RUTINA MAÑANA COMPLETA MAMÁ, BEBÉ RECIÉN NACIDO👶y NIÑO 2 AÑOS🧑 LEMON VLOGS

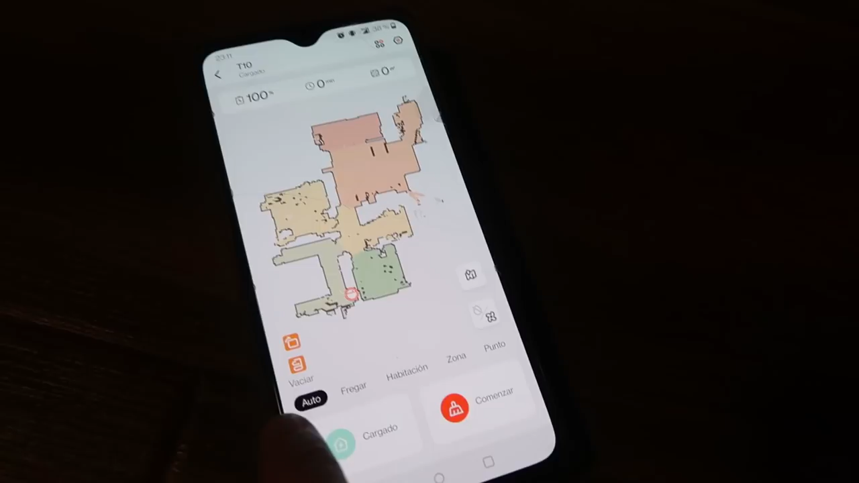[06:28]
Bueno, pues podéis decirle que esté de manera automática para darle aquí a comenzar, ¿vale? De manera automática, digamos que va a ir limpiando toda la zona, todo el mapa de la casa. Que tú dices, mira, pues no. Pues resulta que nada más que quiero que, yo qué sé,
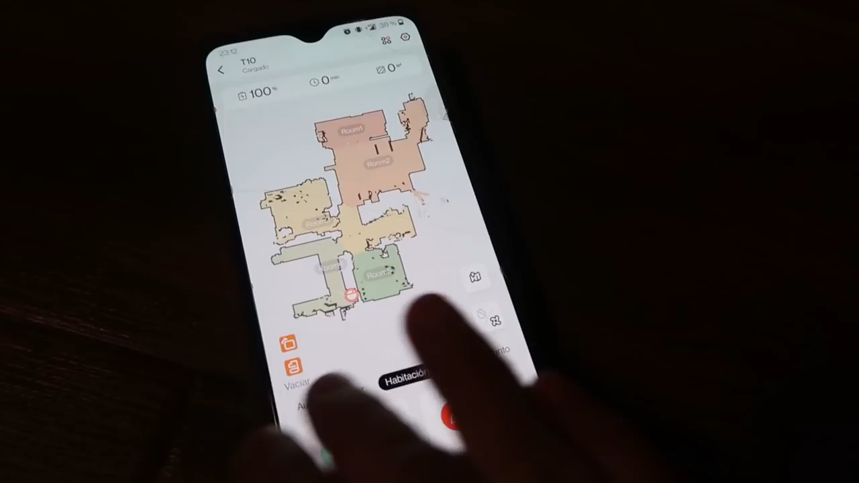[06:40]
quiero nada más que limpie lo que es esta habitación y el salón, ¿vale? Que es mi caso, por ejemplo, este es el salón, la cocina y demás.
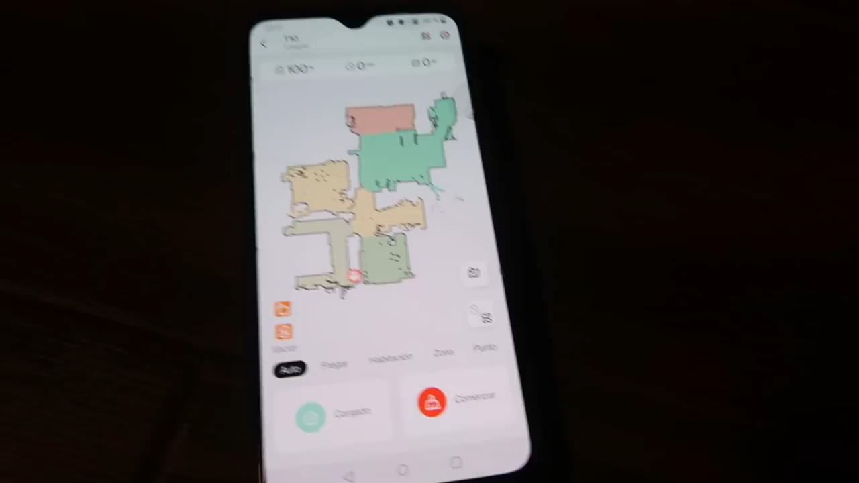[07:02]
porque quiero que vaya por toda la casa, y le vamos a dar a comenzar.
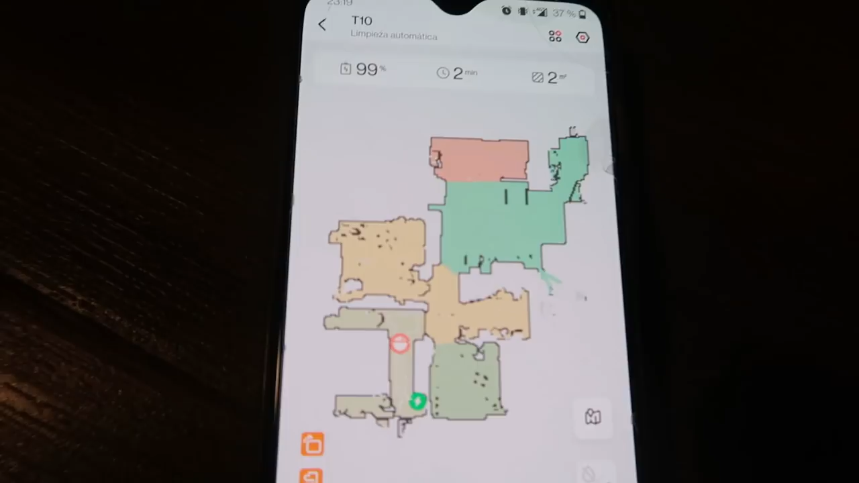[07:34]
Aquí, por ejemplo, en la aplicación vais viendo cómo se va moviendo, los movimientos que va haciendo, ¿vale?
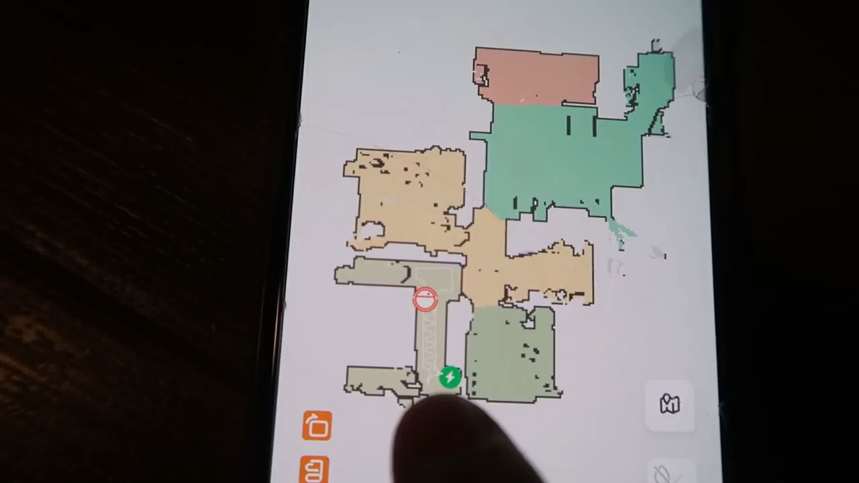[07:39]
En el mapa. Y aquí ya te va diciendo que está bajando de batería.